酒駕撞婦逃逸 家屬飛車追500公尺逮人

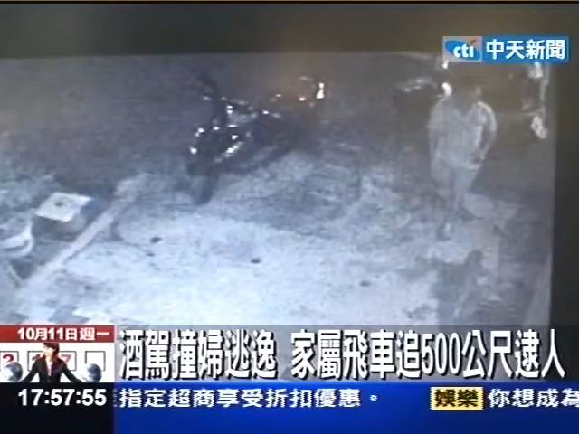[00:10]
才刚下机车，侄子前脚进门还不到一分钟，妇人就被另一台机车高速冲撞，整个人被弹飞倒在血泊中。